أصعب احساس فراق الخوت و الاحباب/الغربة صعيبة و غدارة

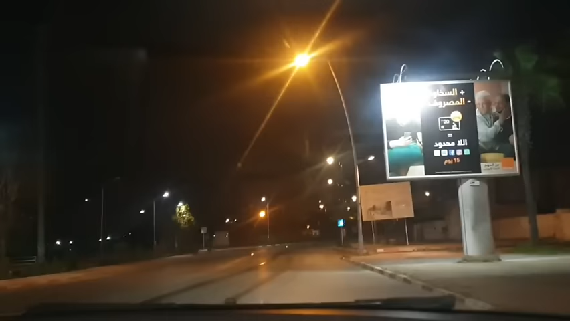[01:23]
وهنايا هانتوما كيف تتشوفوا قنيطره خاويه، حتى شي واحد ما خارج، حتى شي واحد ما كاين، حتى طوموبيل ما كاينه.
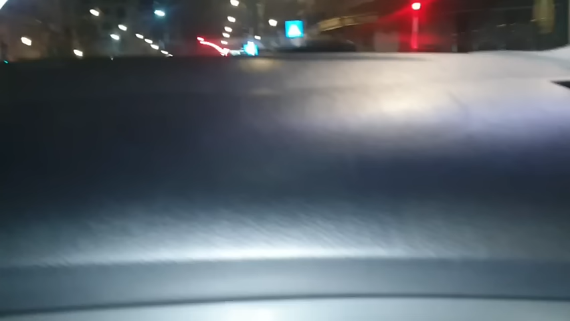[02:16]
اللي كانوا، ما صورت لكم حتى شي حاجه،
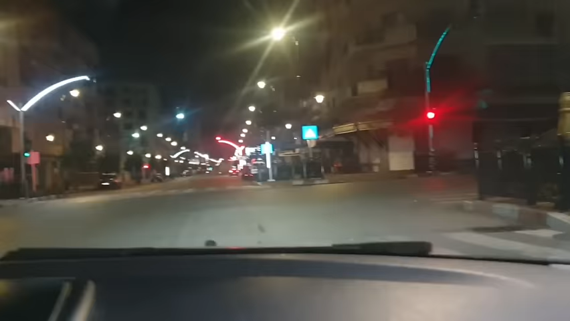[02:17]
وريتكم غير الطريق والدنيا خاويه، وصورت لكم قنيطره مع 4 ديال الصباح.
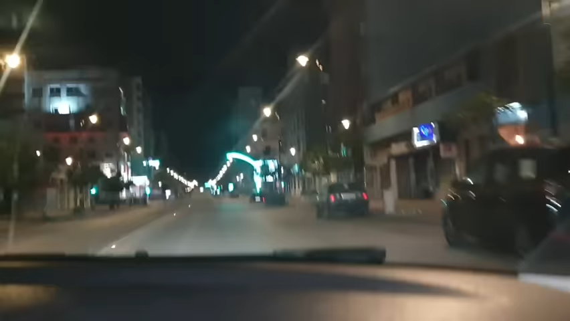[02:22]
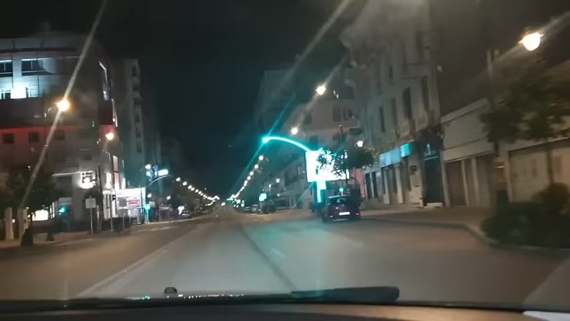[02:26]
طالبا كانوا الناس بزاف تيقولوا لي صوري لنا قنيطره، صوري لنا قنيطره، فهي جات الفرصه وصورتها لكم.
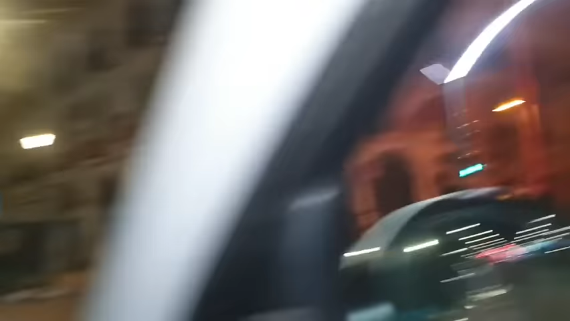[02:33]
هذا الشارع اللي تيطلع نيشان لاكار، ما تدوري لها هكا تطلعي مع الشارع نيشان تتوصلي لاكار. ايوا الحمد لله، والله يوصل كل واحد على خير. الفرق تيجي صعيب والفرق تيجي خايب، والولف
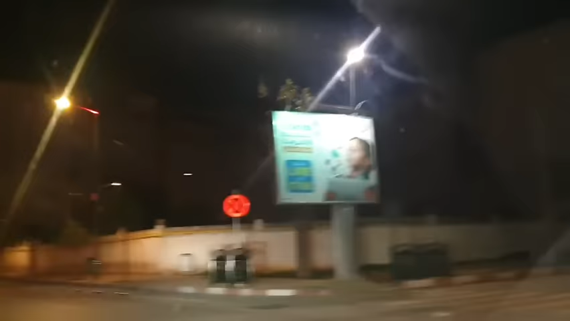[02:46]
صعيب، وكره غير كان الانسان